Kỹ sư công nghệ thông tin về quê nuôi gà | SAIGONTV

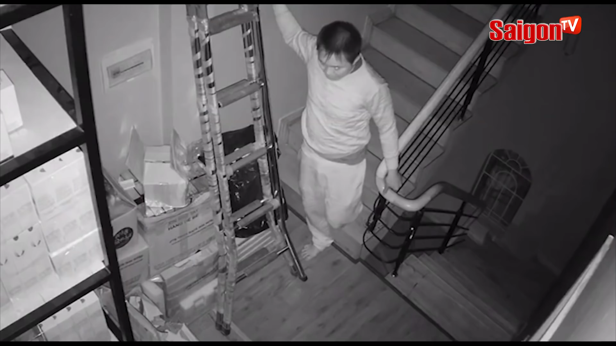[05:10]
Hình ảnh ghi lại lúc 4 giờ sáng, khi tên trộm nấp sẵn trên tầng 4.
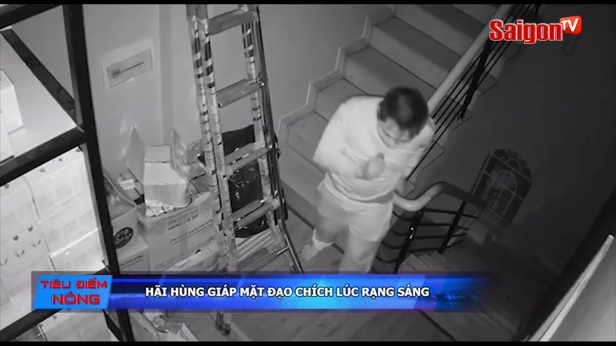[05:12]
Sau đó bẻ cửa sắt, chui xuống các tầng, dùng đèn pin rọi, lục lào lấy tài sản. Rất may trước đó, gia chủ bất an vì phát hiện nhiều đối tượng làm mặt lãng phạm trước nhà nên rất cảnh giác.
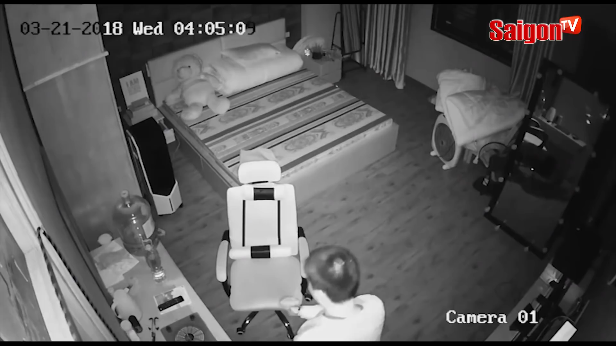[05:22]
Khi phát hiện tiếng động, cả nhà đã bật đèn lên thì tên trộm hoảng sợ tẩu thoát. Cũng theo nạn nhân, từng có nhà gần đó, dù kính cổng cao tường, nhưng những lúc nhà không có người trong coi, kẻ trộm đã mang cả xe tải đến, phá khóa lấy tài sản chở đi.